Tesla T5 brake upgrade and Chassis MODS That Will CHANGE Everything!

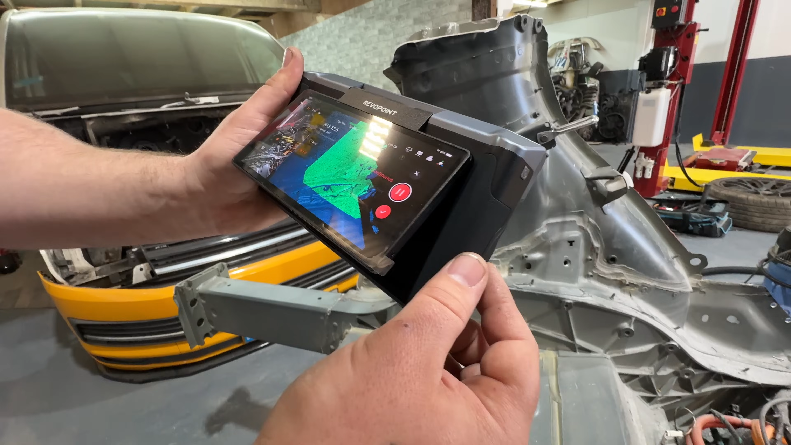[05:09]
within the scan that it can reference as a point that it's seen before
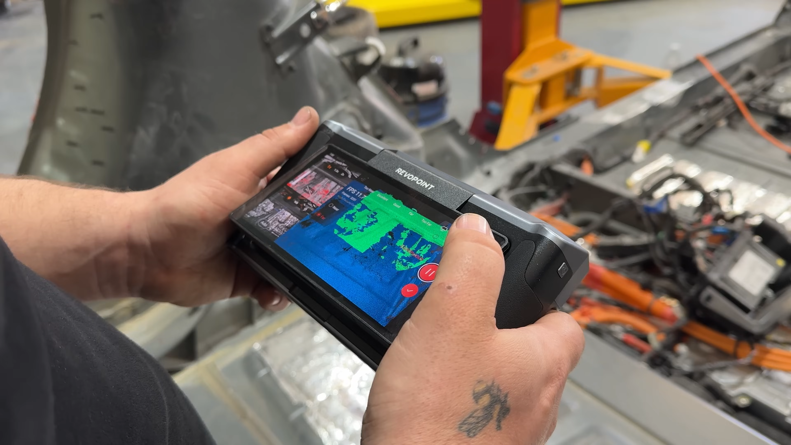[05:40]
and it finds itself again and off we go so i've completed the scan here i've actually done it twice
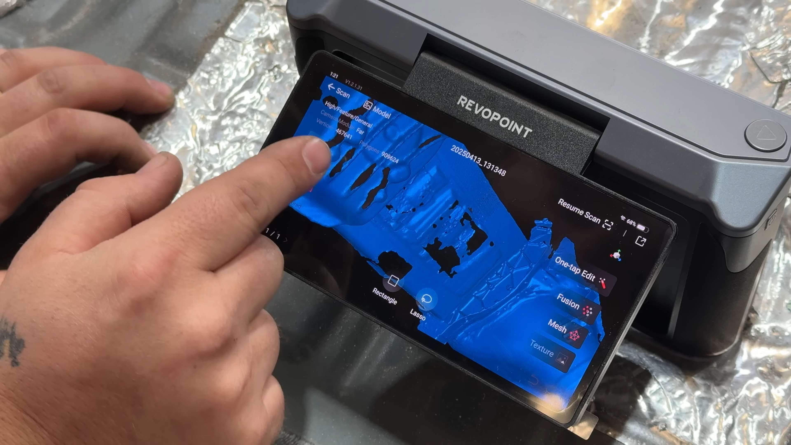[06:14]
three points so it's actually picked up enough on that side and over here it's actually picked up even better one two three points
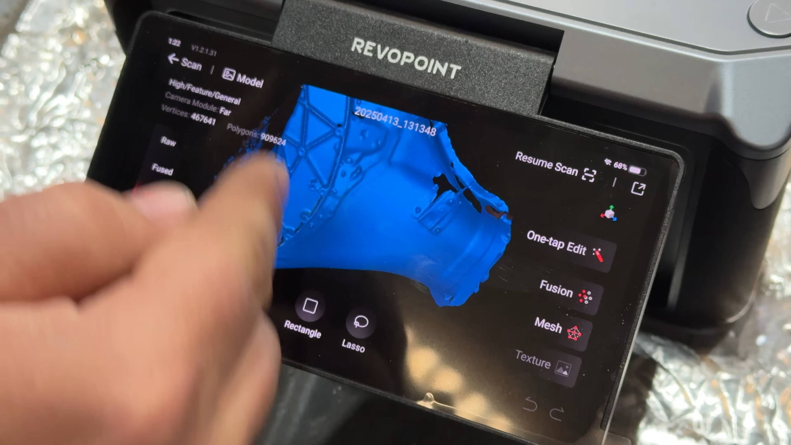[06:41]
a slightly skewed model because it will slightly lose its reference point and it will overlap you can
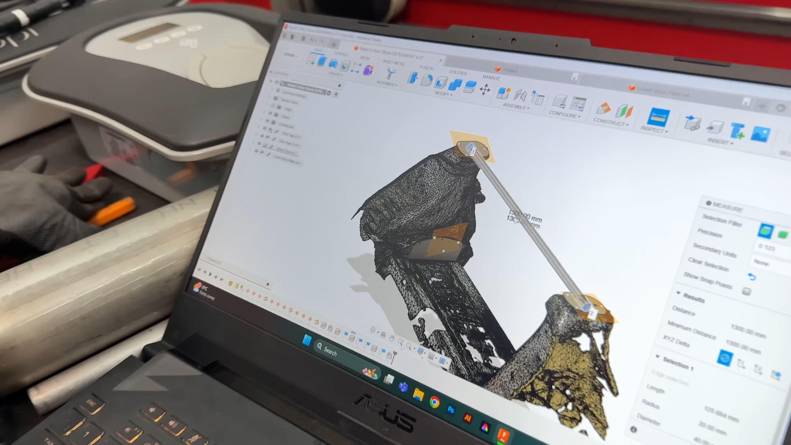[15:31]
cad which is 1.3 meters so we can cut a length at 1.3